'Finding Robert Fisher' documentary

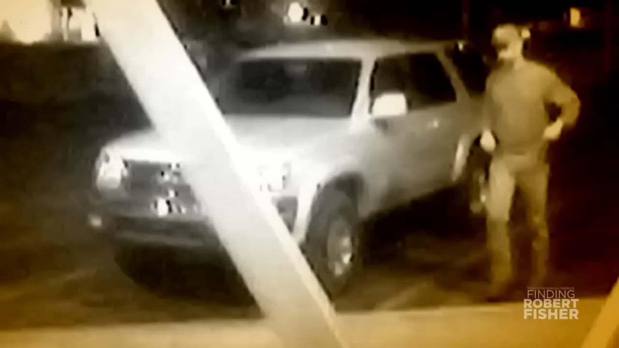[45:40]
We have a black and white video from an ATM from 20 years ago. And now I think we would have traffic cameras.